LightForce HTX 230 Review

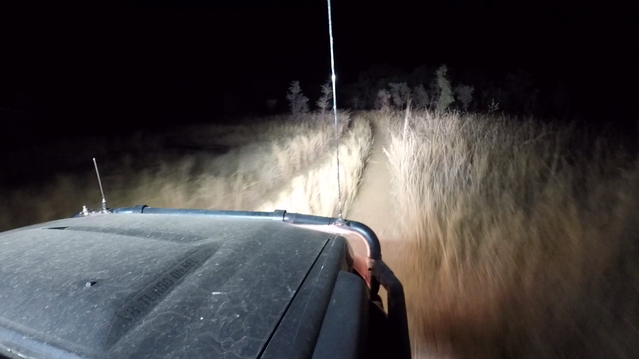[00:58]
What we have here is a ring with LEDs, which provide your spread. That's on both of them.
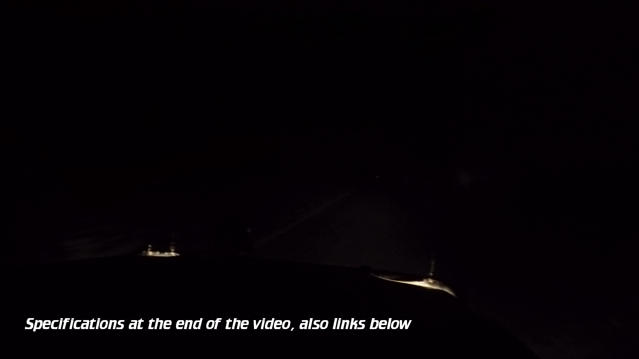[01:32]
Let's turn on the flood. So,
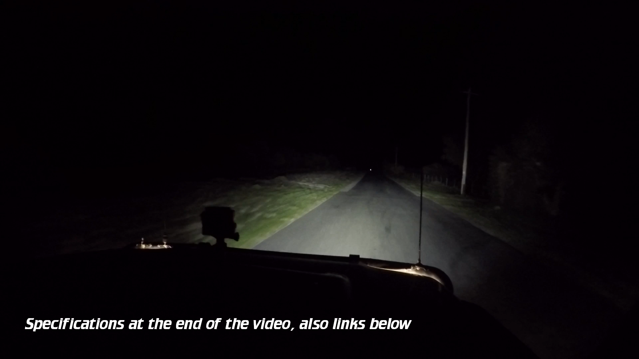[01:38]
that's the LEDs flooding that 80-watt ring.
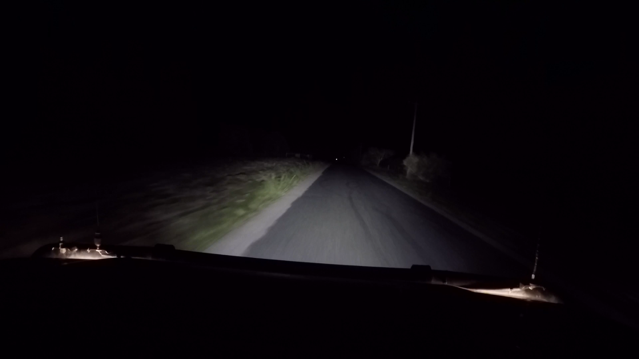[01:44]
This is the spotties. Now, these spotties need to heat up a bit first. Hopefully, you can see more from outside the vehicle. This camera's not capturing exactly what's going on. And that's with both. So, you get about a kilometer's worth of the HID in the distance. And probably, I'd say probably 750 to 800 meters usable.
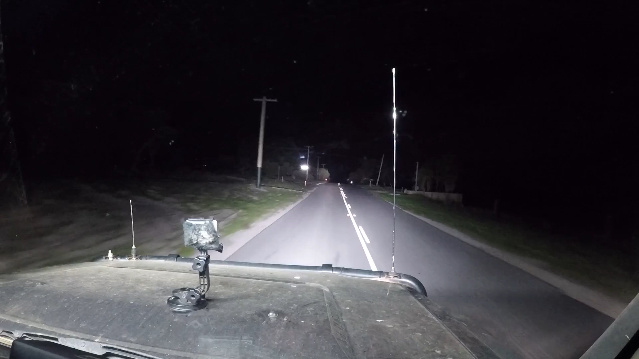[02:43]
But, it kind of hinders you more when you're driving at fast speed. And, at slow speed, they're good. But, I don't use them on highway or the roads. Because, these lights that I have on, the front, are significant enough for that. As you can see. How much difference does that really make? Not much. Roof lights only.